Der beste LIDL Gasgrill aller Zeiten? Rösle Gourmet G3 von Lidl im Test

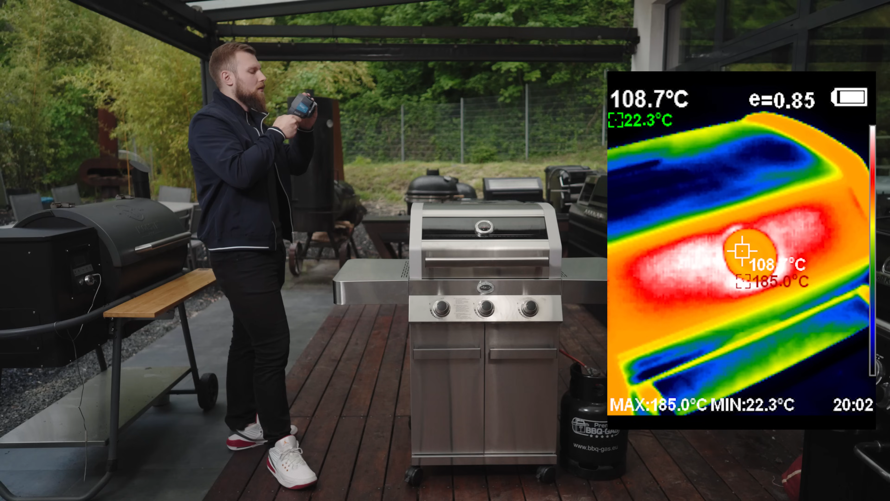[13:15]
On screen: spot 108.7°C, min 22.3°C
Der Deckel oben gibt relativ wenig Temperatur ab, aber das kann auch daran liegen, dass er sehr stark reflektiert.
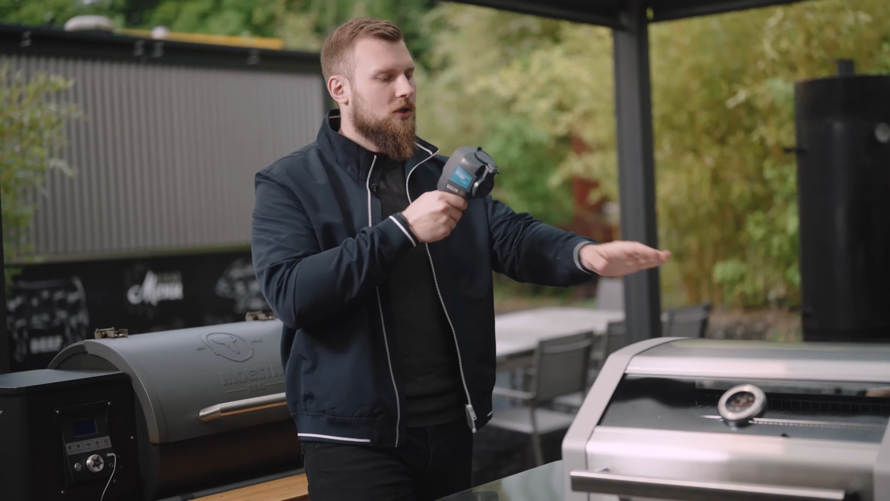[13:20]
Da würde ich der Messung jetzt hier von 47 Grad nicht vertrauen, weil er ist tatsächlich kälter, als ich das von anderen heißeren Grills kenne. Aber deutlich zu heiß zum Anfassen, das muss man schon sagen. Also der wird schon seine 80 Grad haben.
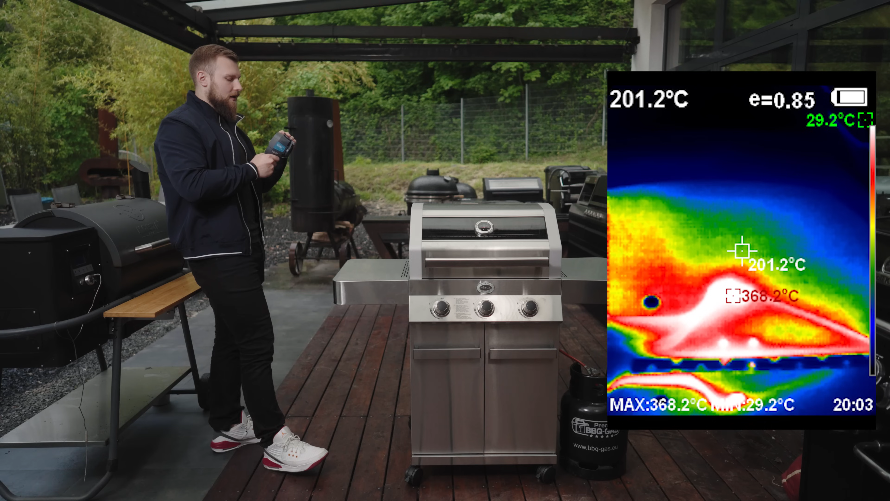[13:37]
On screen: spot 201.2°C, max 368.2°C, min 29.2°C
Hier die Seitenteile hingegen wieder. Aus dem Loch, wo die Rotisserie reinkommt, kommen teilweise bis zu 400 Grad Celsius.
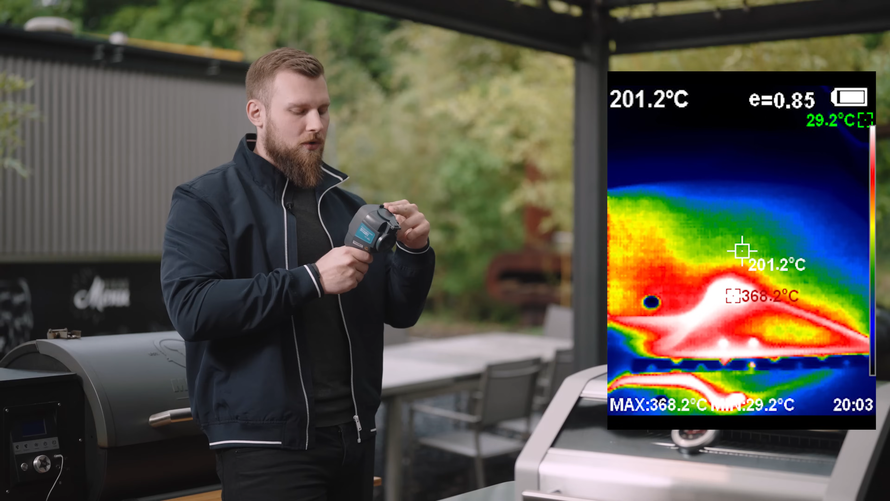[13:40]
On screen: spot 201.2°C, max 368.2°C, min 29.2°C
Also schon sehr heiße Luft. Und das Seitenteil selber hat so 200 Grad.
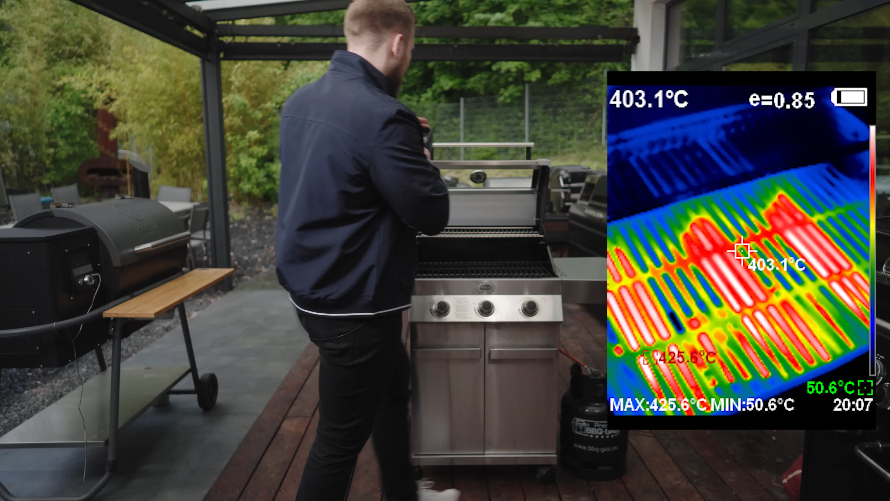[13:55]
On screen: spot 403.1°C, max 425.6°C, min 50.6°C
Je nachdem, wo wir messen und wie wir messen. Ich muss aber schnell sein, weil der kühlt tatsächlich auch schnell ab.